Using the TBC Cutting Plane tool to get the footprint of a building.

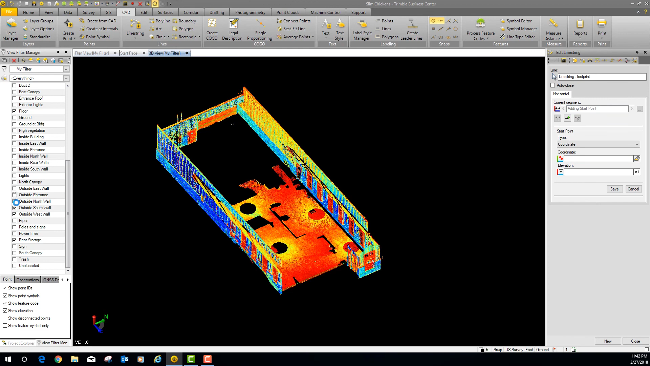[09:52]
in here so if i go in now and i say get rid of all these walls
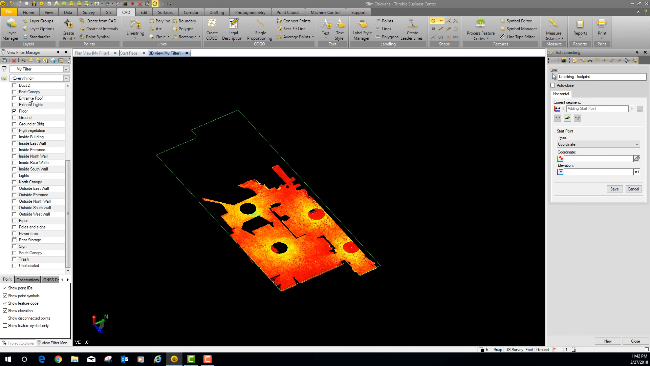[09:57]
get rid of that rear storage let's go ahead and get rid of that floor you can see now i've got this so what can i do with this well i can actually take this and select it i can go to home export